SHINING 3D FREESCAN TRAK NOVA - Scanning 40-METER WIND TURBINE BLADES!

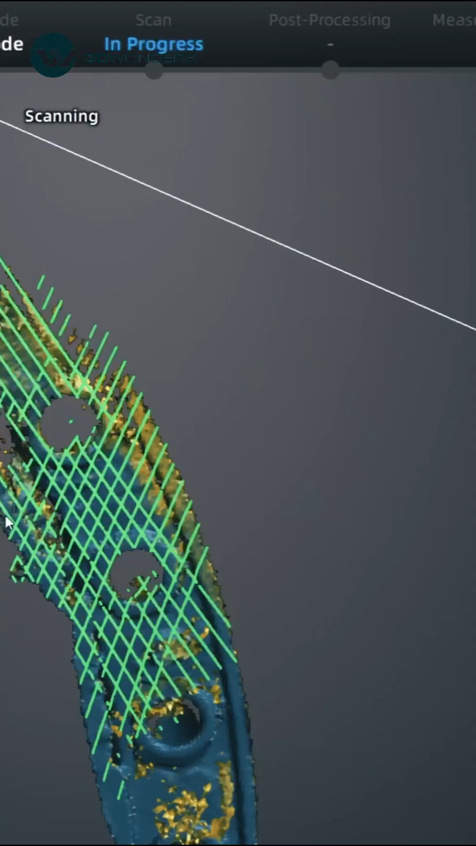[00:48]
Working alongside UENOVA, it ensures detailed data capture without compromising the global scan.